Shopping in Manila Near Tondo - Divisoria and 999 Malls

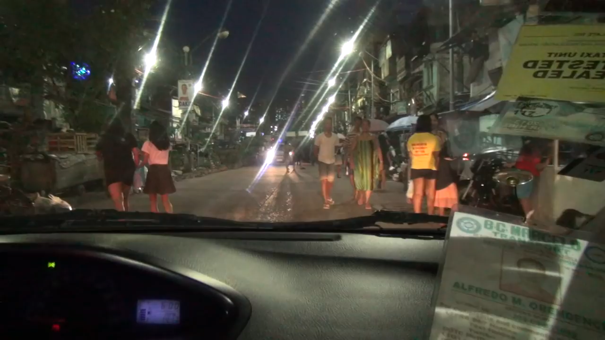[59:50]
All right, folks, still making our way through the streets of Manila, this little back street right here.
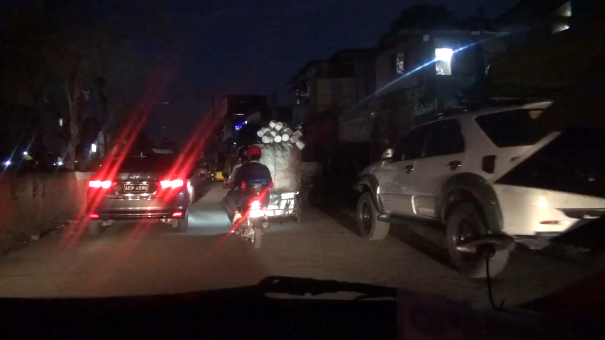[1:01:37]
Gentleman right there pushing that bicycle.